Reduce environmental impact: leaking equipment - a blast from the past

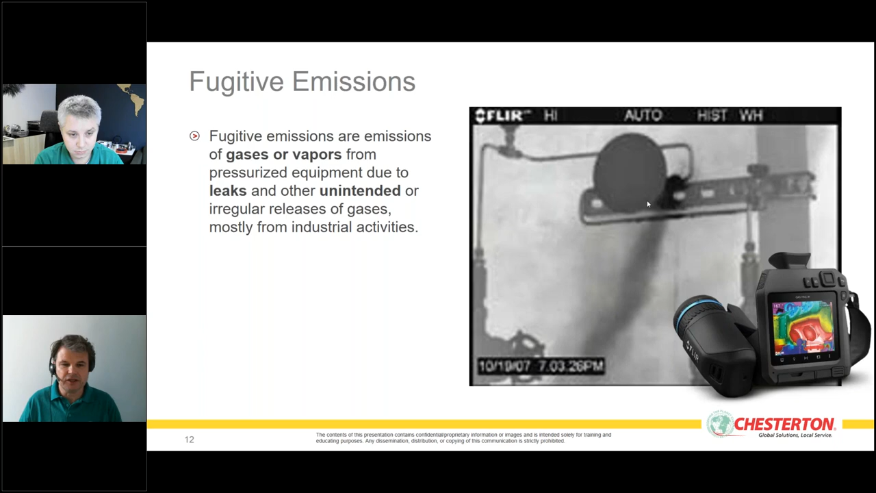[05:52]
the on the on the right side uh or by using specific equipment uh leakage detectors that can um detect these um these invisible leakages so basically fugitive emissions account for half